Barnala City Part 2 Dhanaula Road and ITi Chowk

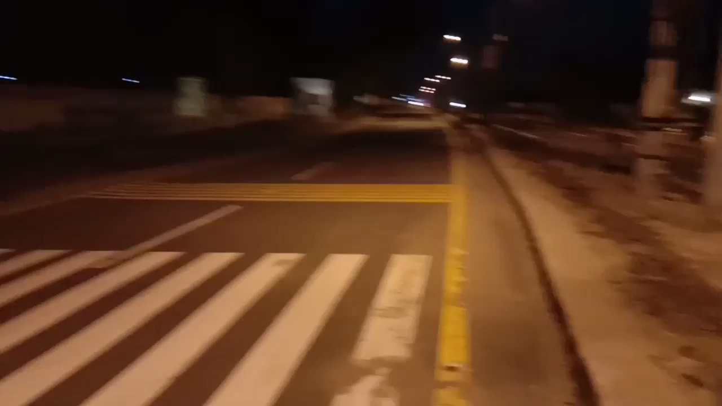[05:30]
देखो दोस्तों किनना चेंज हो चुक्या है यह रोड एक हाईवे दी तरह बान चुक्या है दोस्तों तिन दिना बाद दा है व्यू है यह जड़े पे पौधे आपने दिखाई दे रहे नहीं ही लगाए नहीं